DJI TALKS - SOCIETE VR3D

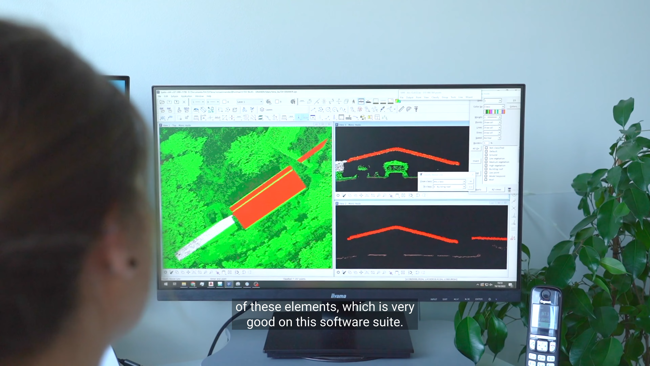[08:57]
sur cette suite logicielle et aujourd'hui j'ai envie de dire ça devient obligatoire pour qu'on
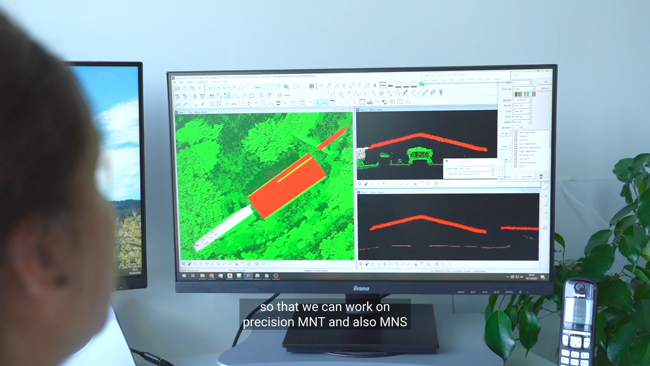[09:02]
puisse travailler sur des MNT de précision et aussi également des MNS parce qu'on
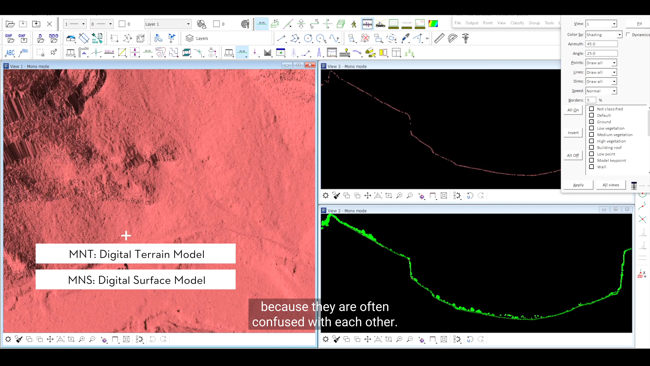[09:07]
fait souvent l'amalgame entre les deux mais c'est important d'avoir ces deux outils deux comparaisons pour
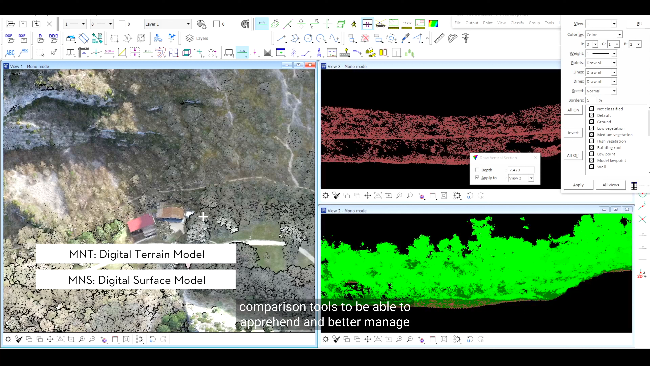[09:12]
pouvoir appréhender et mieux gérer on va dire l'enjeu environnemental précis et
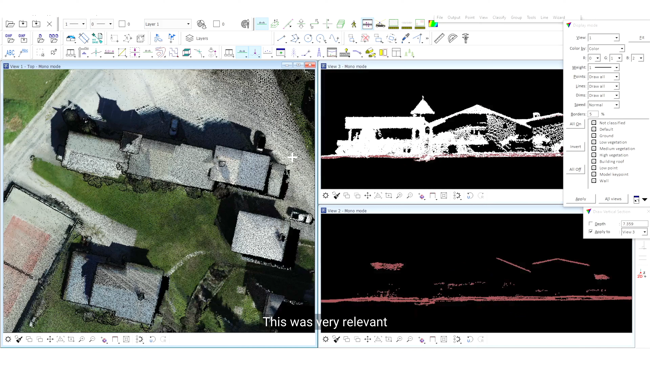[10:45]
donc ça ça a été très pertinent et sur la partie haute aussi pour pouvoir définir un MNT de précision avec
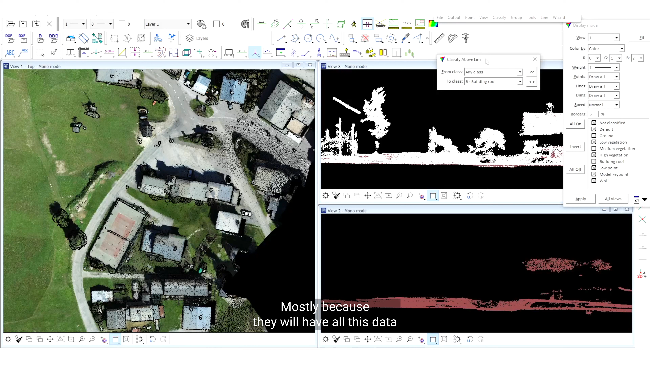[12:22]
et de pouvoir dire bah tiens est-ce qu'on veut faire du comptage d'arbres ou de la détermination d'essence ou des
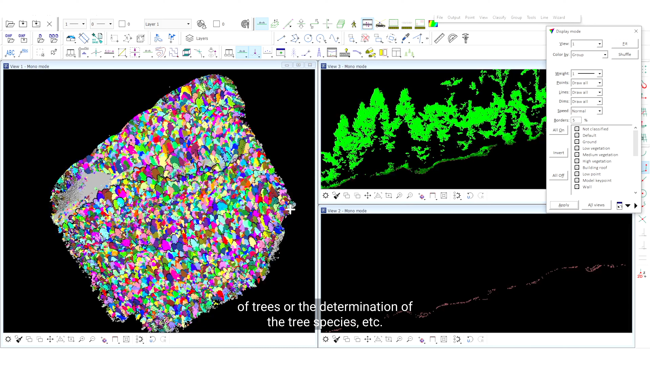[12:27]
choses comme ça exactement et ça aujourd'hui la volonté de passer avec ces solutions là de par
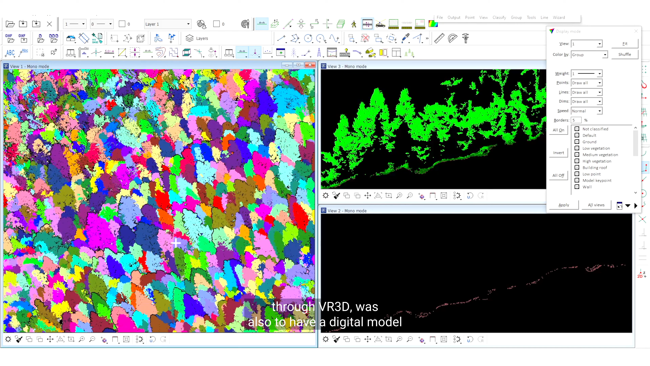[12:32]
vers 3D c'était aussi d'avoir un modèle numérique le plus précis possible
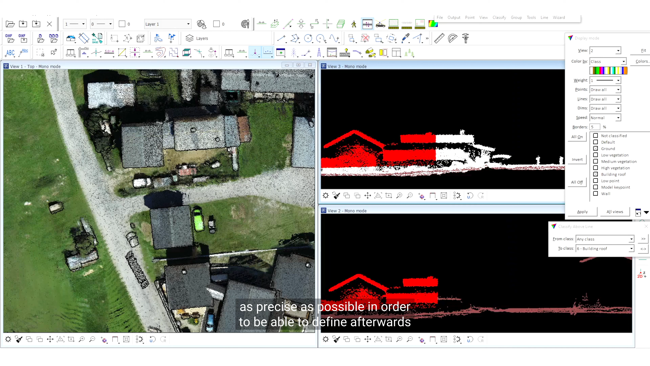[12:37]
pour pouvoir après définir par la suite au bon vouloir des projets qui vont se créer sur la
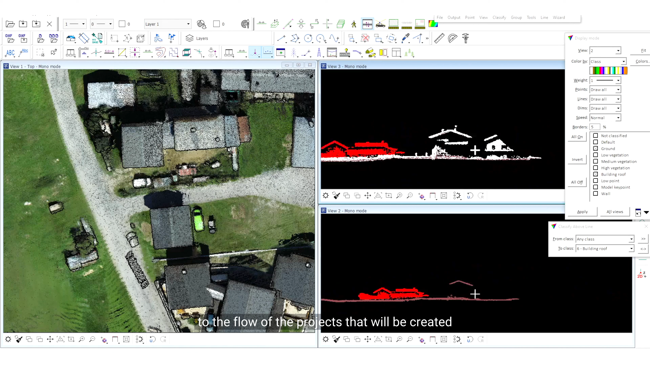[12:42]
station et aujourd'hui de se dire bah voilà on a une précision qui est topographique qui est géomètre parce qu'on est certifié nous par Bureau Veritas depuis 2019 on a été les mêmes les
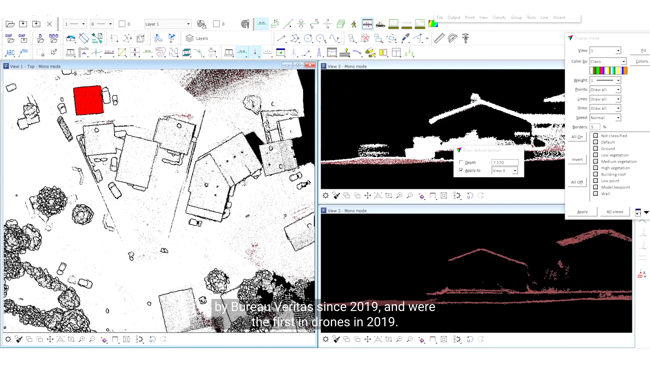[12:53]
premiers en drone en 2019 à l'aide donc on est capable aujourd'hui de certifier nos plans pour que aujourd'hui l'axe de comparaison entre un hélico et un drone c'est la précision donc si
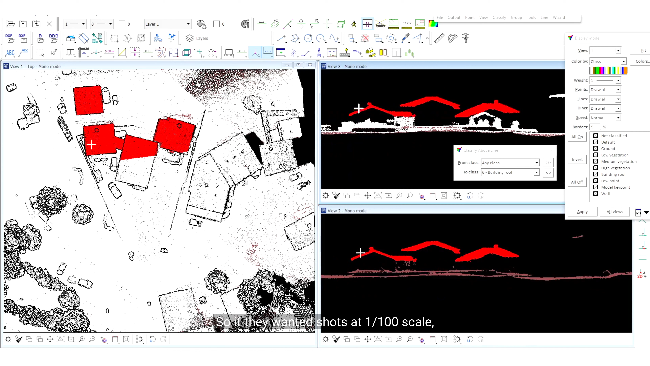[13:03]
ils voulaient des plans au 1 centième on est capable d'en faire au 1 centième chose qu'on ne peut pas faire avec un hélico et aujourd'hui c'est ce travail là
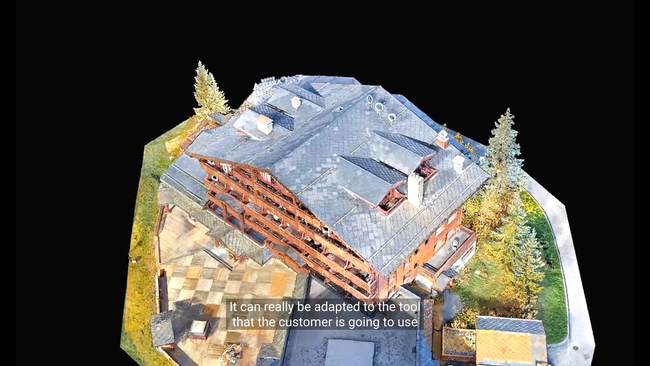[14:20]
80% ça peut vraiment être adapté à l'outil que va utiliser le client finalement pour traiter la donnée derrière peut-être qu'il voudra juste aussi
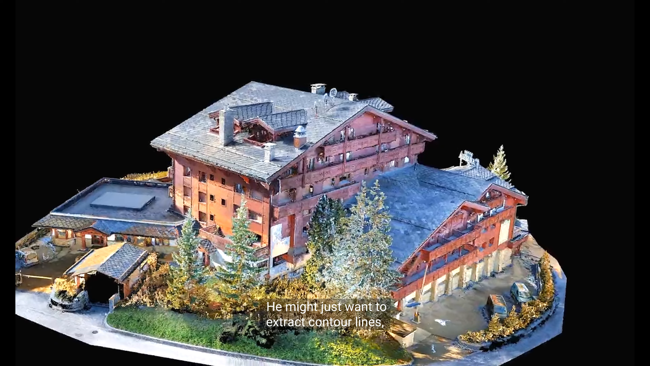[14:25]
extraire des courbes de niveau tous les 50 cm tous les 1 m parce que pour le besoin d'un projet il
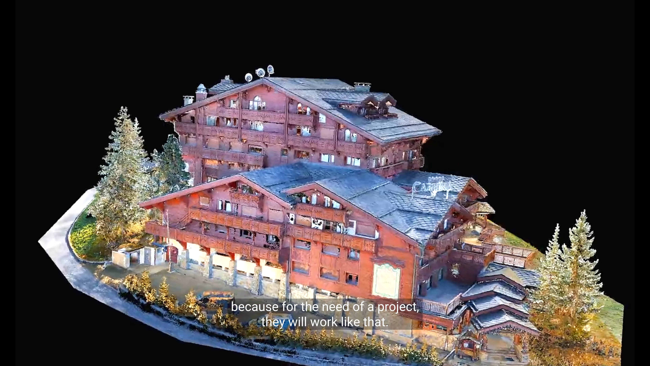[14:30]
travaillera comme ça exactement donc c'est pour ça que la donnée d'entrée elle est extrêmement importante d'avoir cette précision de résolution et après on en fait ce qu'on veut en fonction des besoins de la commune, en fonction des besoins logistiques si un architecte,